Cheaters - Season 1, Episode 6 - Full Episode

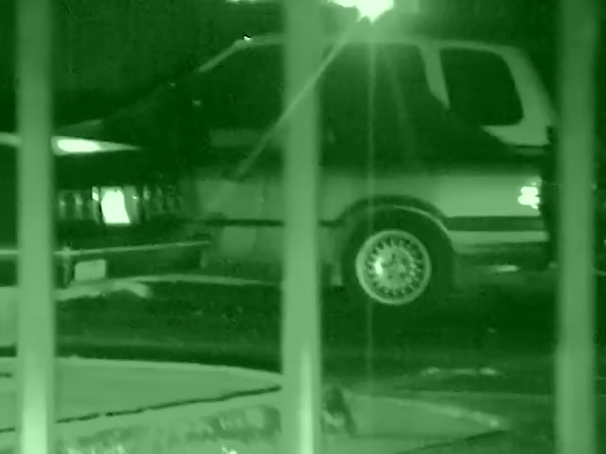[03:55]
He is, without a doubt, at the residence, spending some quality time with his female companion.
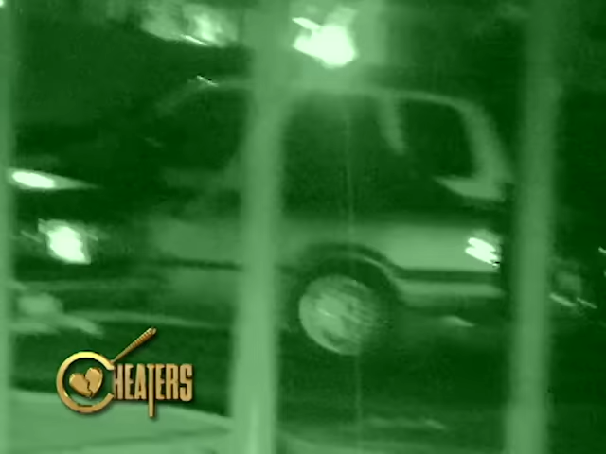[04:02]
Cheaters agents wait around until, out of nowhere, the two appear on the surveillance monitor.